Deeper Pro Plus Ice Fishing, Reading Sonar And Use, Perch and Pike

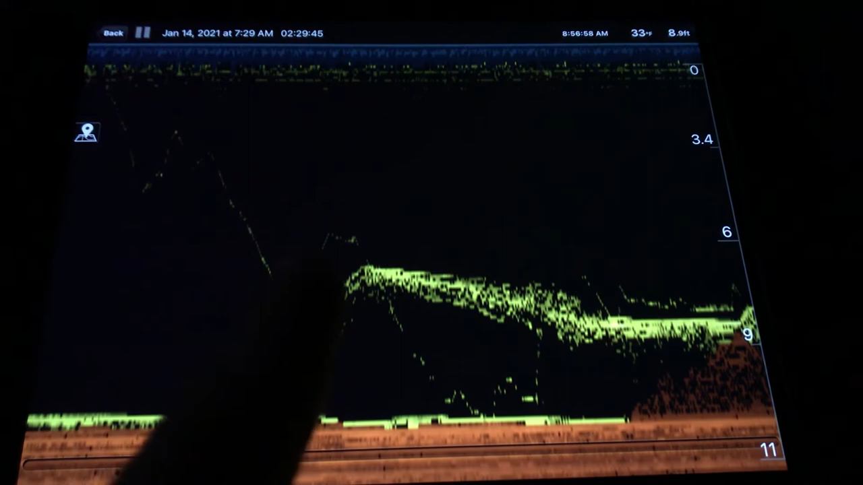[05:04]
So I bring my jig up right away. To him. And I'm just jigging in that column where he's at.
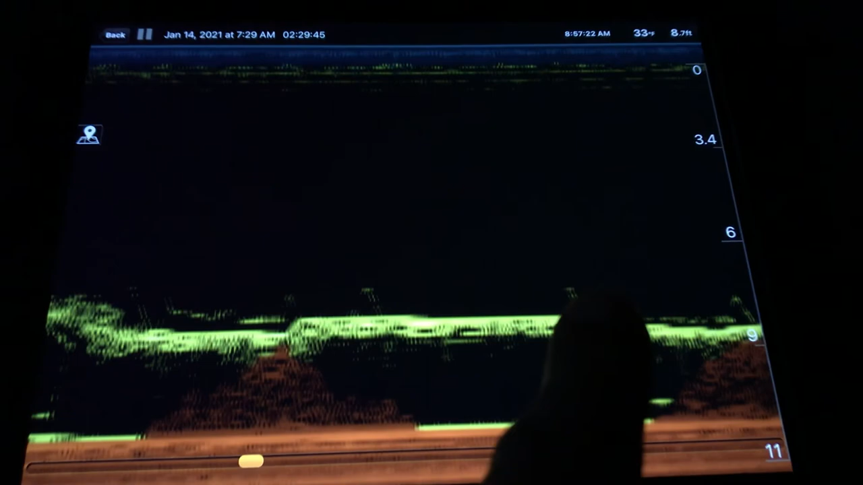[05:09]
On screen: depth 8.7 ft, water 33°F
And boom. This is where I hooked up with him.
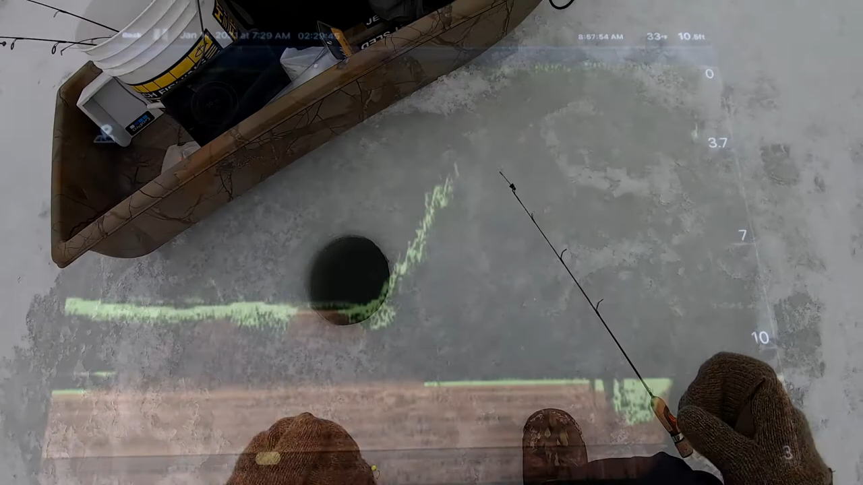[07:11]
And I took my... These marks just show that I took the deeper pro out of the water when I was fighting him.
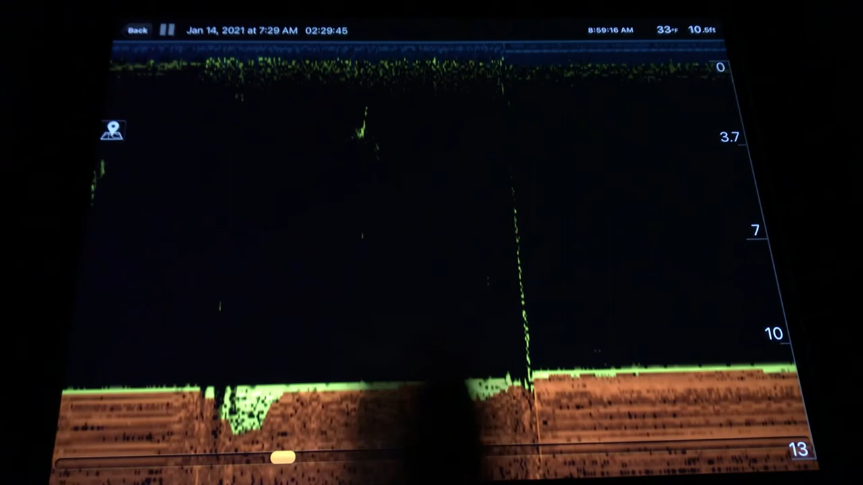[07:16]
On screen: water 33°F
And then here's where I put it back. And you can see there's still something down there but not much action.
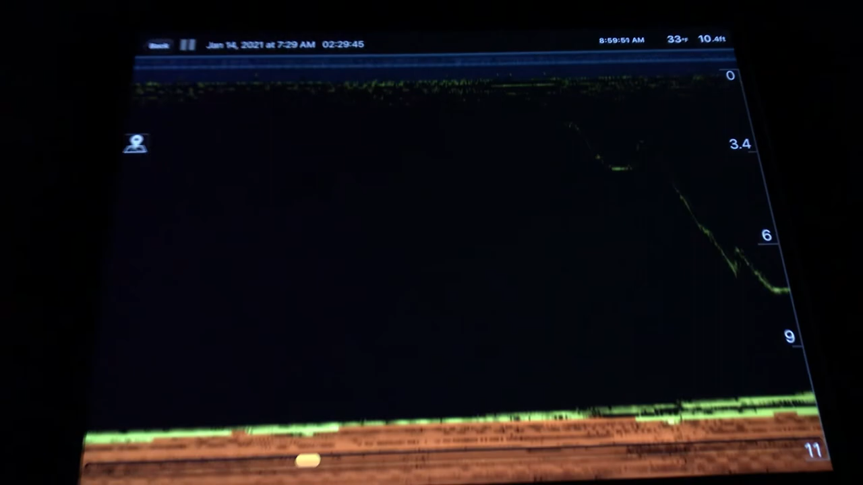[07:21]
On screen: depth 10.4 ft, water 33°F
And that's my jig going back in after I missed him. And you can see the perch coming up taking a look at it right away.
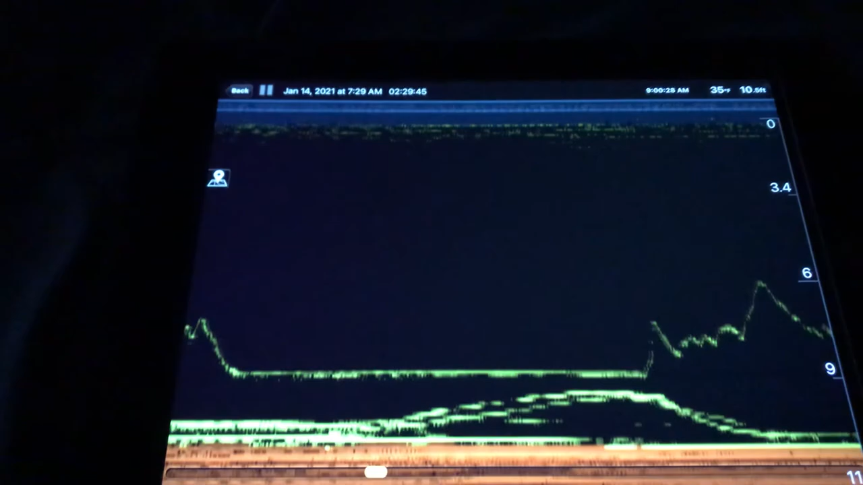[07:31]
So it definitely helps having a little fish finder when you're ice fishing.
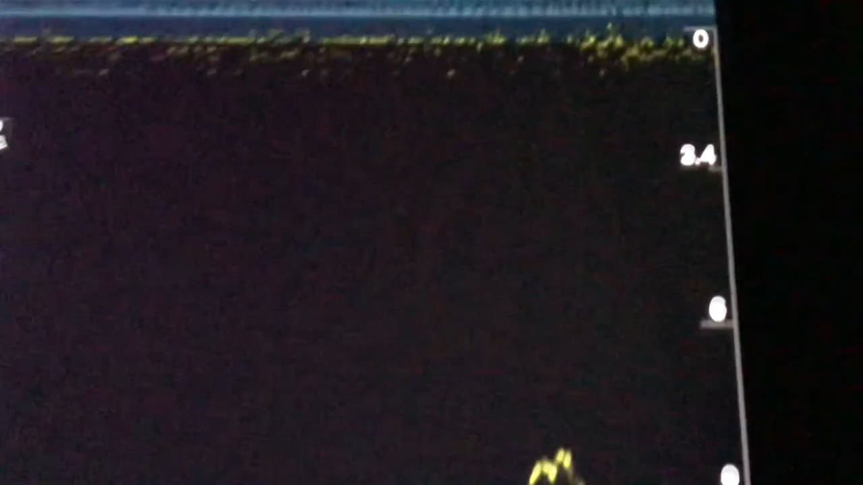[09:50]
a couple other cool features about the deeper pro plus does show you water temperature
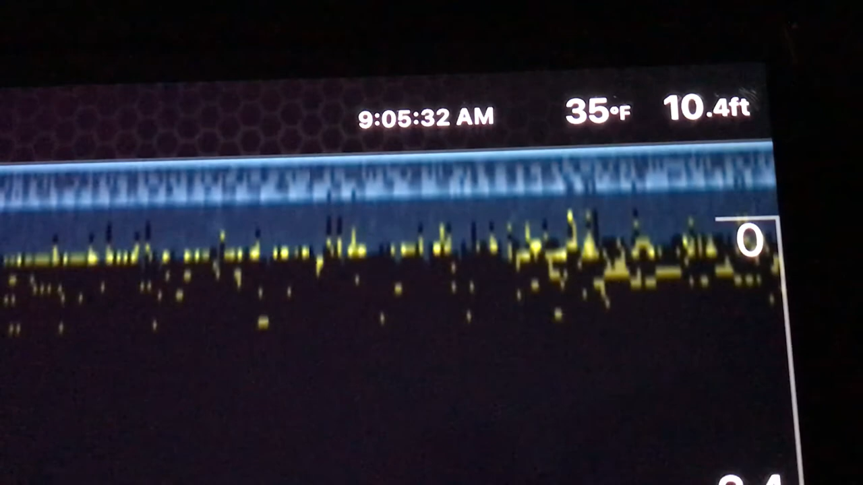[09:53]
On screen: depth 10.4 ft, water 35°F
in the right upper corner here and it has the capability to save all of your locations
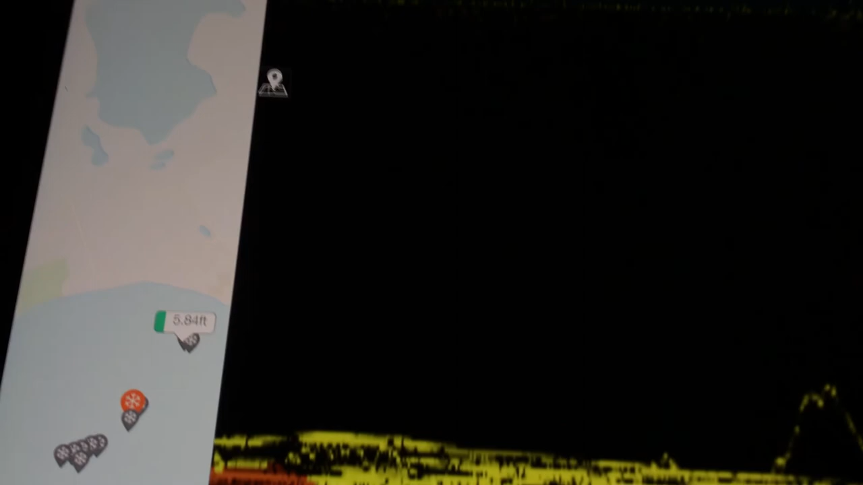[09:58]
for example these are some of the ice holes that I drilled
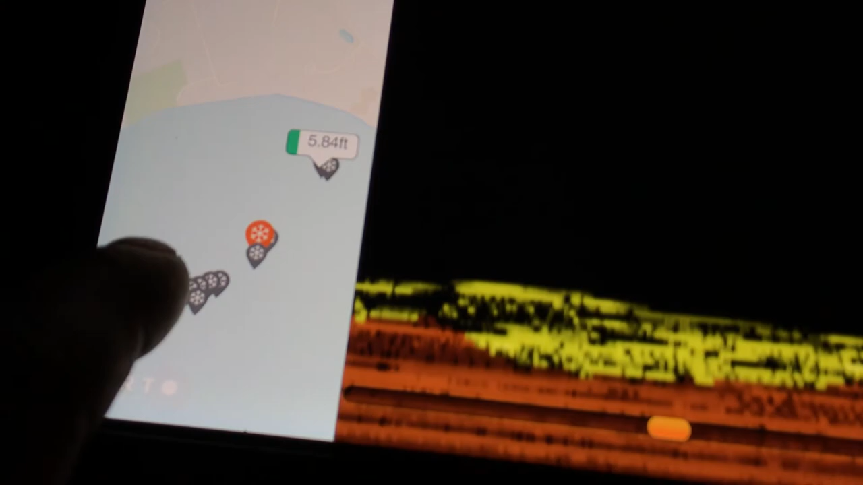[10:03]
and I can save all of them and then I can go back to them check the depth it was 11
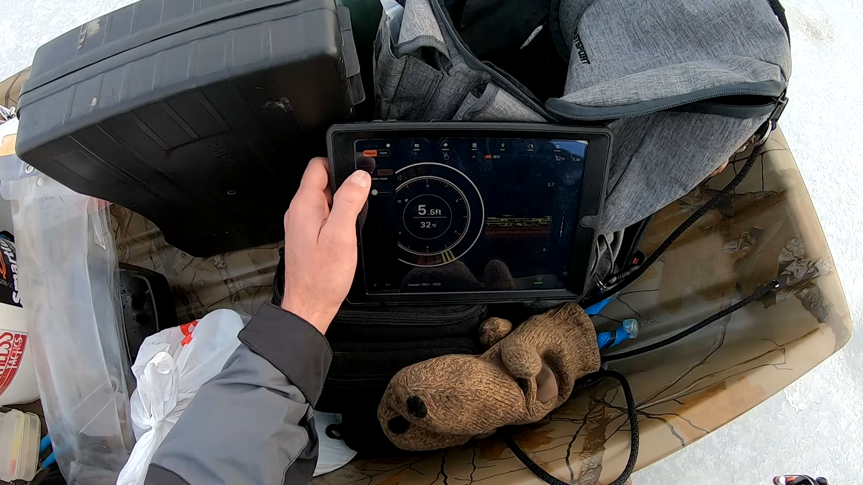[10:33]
I have the sonar mode and on the right side I have the vertical flasher so I can really see what's going on and you can fine-tune this however you like in the settings one of the main reasons
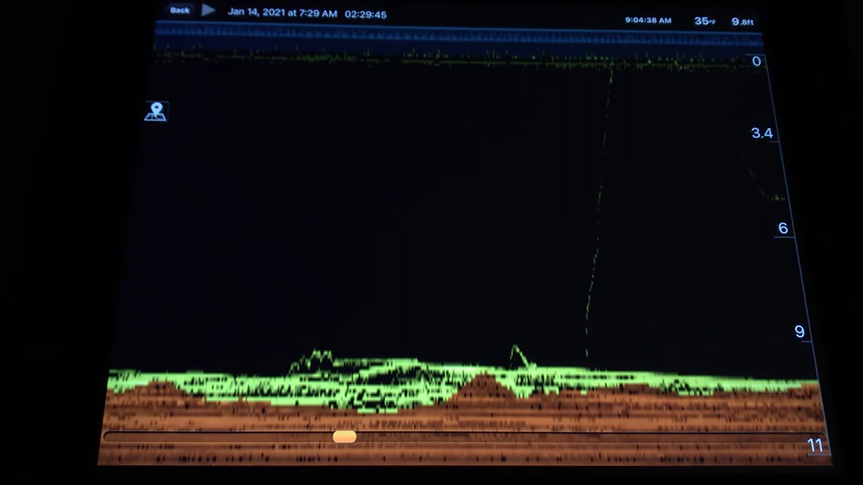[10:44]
I bought this sonar is because I can use it for all the different styles of fishing that I do let me show you guys back out of here and go into settings and